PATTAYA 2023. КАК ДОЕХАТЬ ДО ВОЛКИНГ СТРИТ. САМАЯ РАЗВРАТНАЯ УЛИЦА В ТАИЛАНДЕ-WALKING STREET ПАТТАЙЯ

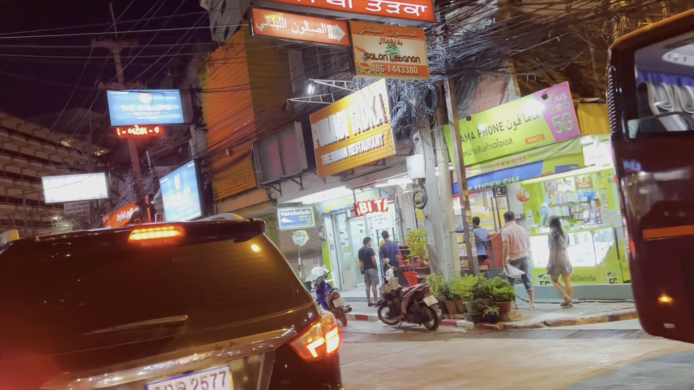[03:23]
думал такси можно будет так вот либо тук-тук это вот так не выглядит вот например стоит либо байк такси